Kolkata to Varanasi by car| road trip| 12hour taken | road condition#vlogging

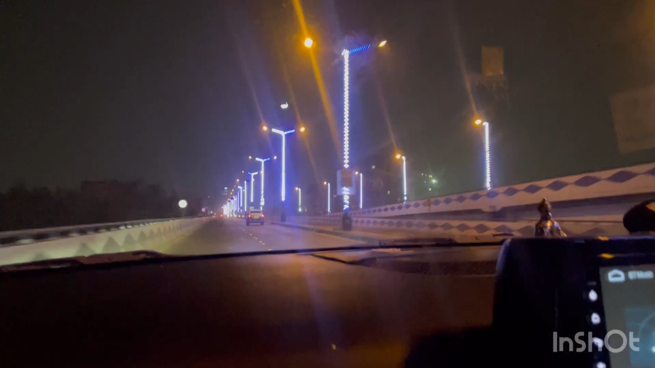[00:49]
है वो कुलकता टू वारा नसी बाई रोड जा रहे हैं तो रास्ते में क्या-क्या होने वाला है क्या-क्या डोल आएंगे रोड कैसी हैं ये
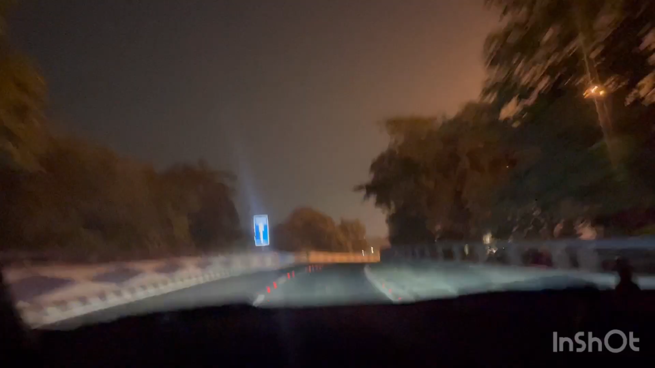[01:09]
हमने सुबह इसलिए प्लान किया था ताकि सुबह निकले हम तो हमें जादा ट्राफिक ना मिले